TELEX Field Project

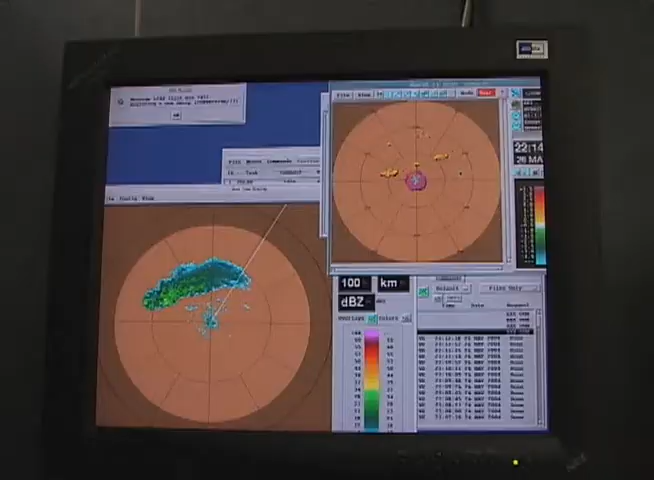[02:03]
which allows us to determine the kinds of particles that are inside the storms.
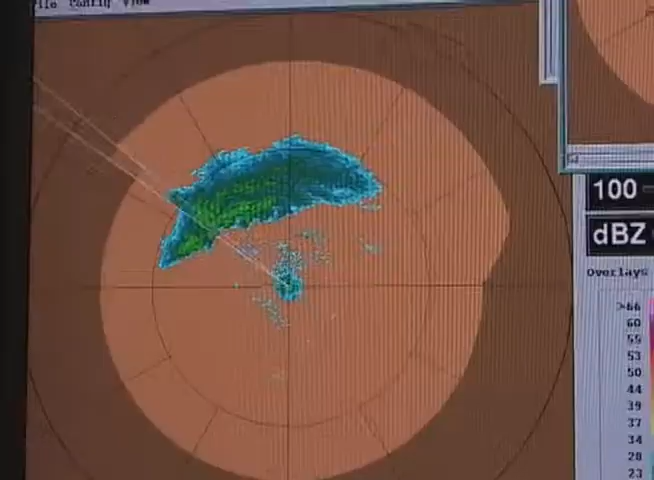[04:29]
So we continue to monitor the data, looking at how the weather is developing, where storms are starting to pop up.